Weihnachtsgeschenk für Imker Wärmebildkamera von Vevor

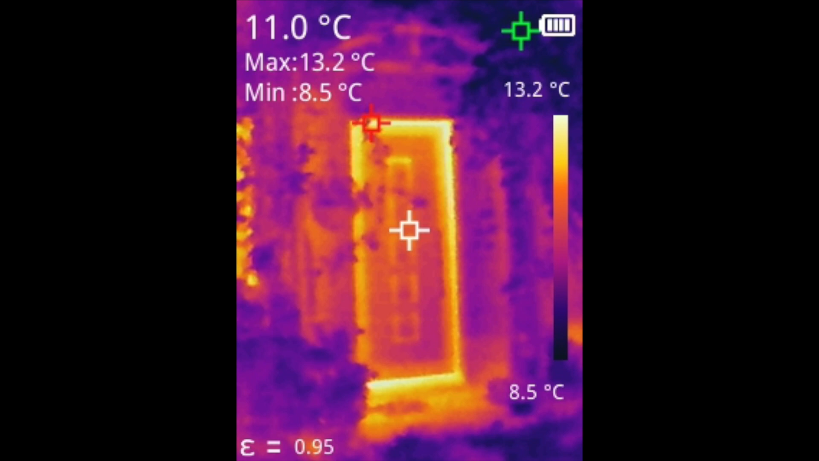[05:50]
On screen: spot 11.0°C, max 13.2°C, min 8.5°C, scale top 13.2°C, scale bottom 8.5°C
meinem freund dass da also wirklich die zage nach isoliert werden muss oder wie hier dass diese stülper diese
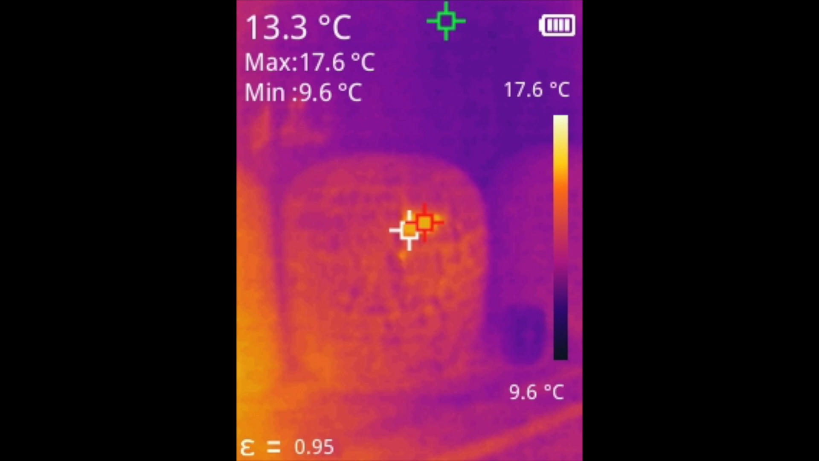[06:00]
On screen: spot 13.3°C, max 17.6°C, min 9.6°C, scale top 17.6°C, scale bottom 9.6°C
bienkorpsstülper super gut gedämmt sind also da kommt also wirklich sehr wenig wärme raus interessanterweise also die strohbeuten bzw die stülper das scheint schon sehr
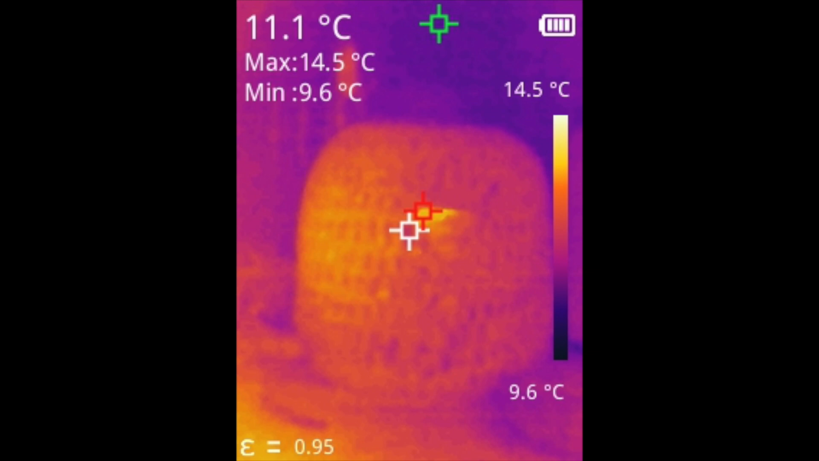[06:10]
On screen: spot 11.1°C, max 14.5°C, min 9.6°C, scale top 14.5°C, scale bottom 9.6°C
sehr gut zu dämmen und zu isolieren ja das war schon gewesen einfach nur ein paar bilder